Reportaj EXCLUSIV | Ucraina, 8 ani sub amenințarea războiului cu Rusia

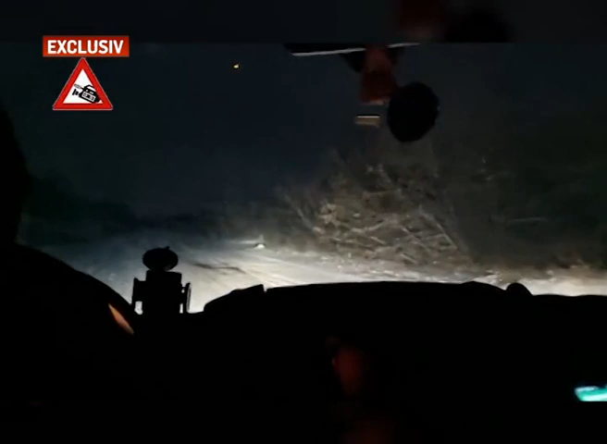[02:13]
În miezul nopții, unul dintre drumuri era blocat total, pentru că riscam să devenim ținte și pentru armata ucraineană și pentru cea a rebelilor proruși.